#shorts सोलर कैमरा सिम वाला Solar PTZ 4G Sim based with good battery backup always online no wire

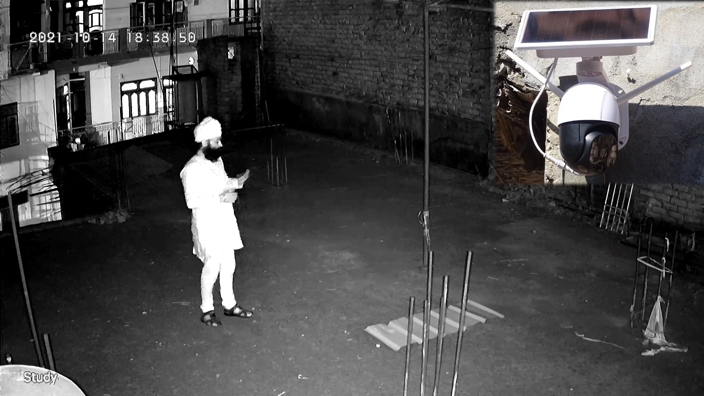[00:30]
सब्सक्राइब और इंतजार कीजिए इस वीडियो को आने का बहुत ही जवर्दस कैमरा यहां पे आप नाइट वीजन की क्वाल्टी इसकी चेक कर सकते हैं मैं एक छोटे से क्लिप बना रहा हूं जस्ट अ� जसे सकते हैं